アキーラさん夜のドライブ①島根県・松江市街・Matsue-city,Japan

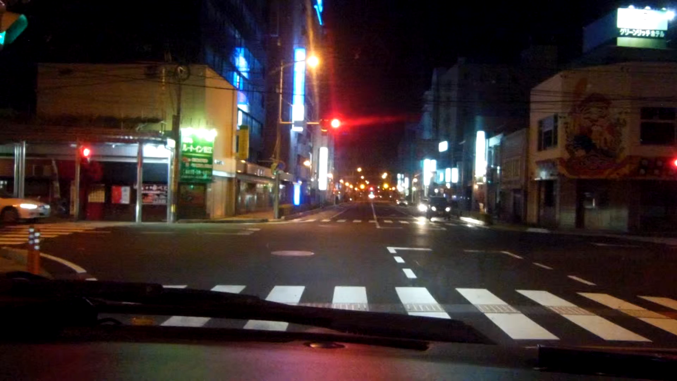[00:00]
はい、今ですね、島根県の松江市にいます。で、松江市の市街、今入ってきたところなんですけどね、平成25年の10月の13日日曜日なんですけどね、今日は明日休みなんで3連休ですね。ちょっと街中がどんな感じになってるか、島根来るの初めてなんですけど、今日ちょっと見てみます。今日、昨日鳥取県の米子市にいたんですけど、ね、米子も結構僕が近いんですけどね、
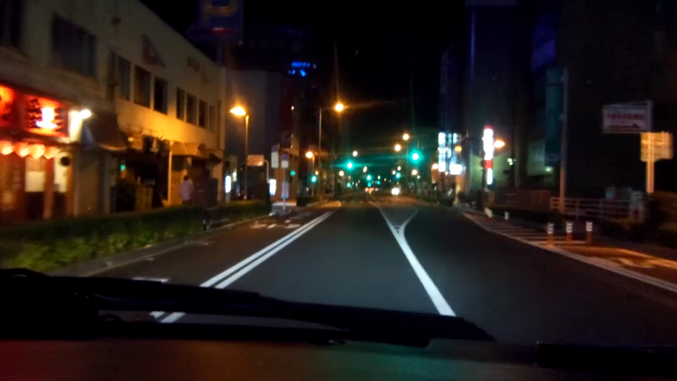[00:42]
車禁止、重点エリアです。 米子よりやっぱりちょっとね、栄えてる感じしますね。昨日米子行ったんですけど、で、右側が駅。
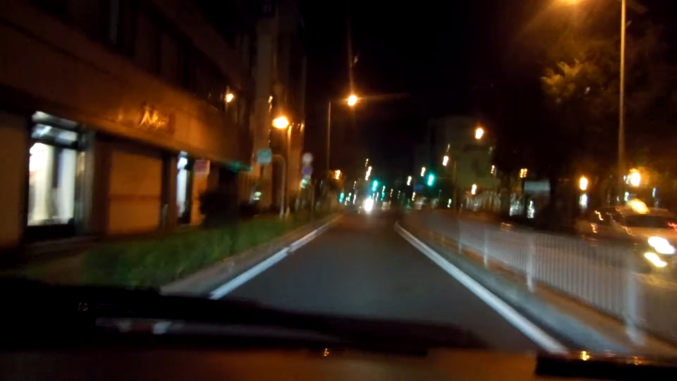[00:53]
まあでも結構でかいですよ。やっぱ山よりでかいな。
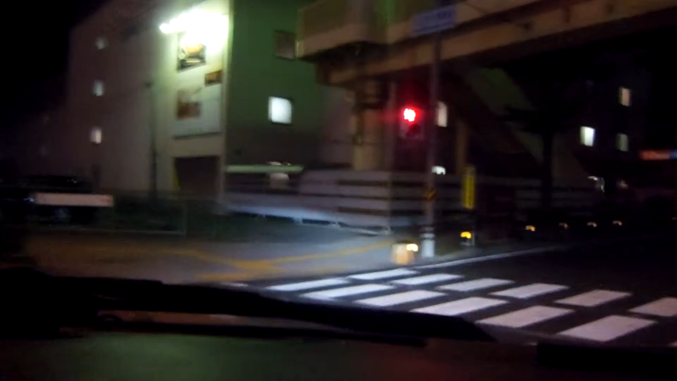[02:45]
で、今ちょっと反対側の方、今こっちは北口だから南口の方なのかな。どんな感じで違ってくるんですか。北口の方が高いけど、会社はなんか北口の方が多かったっぽいですね。まあこっちまだ来てないけど、隣が東大進学なんとかってやつかな。方針かそれ。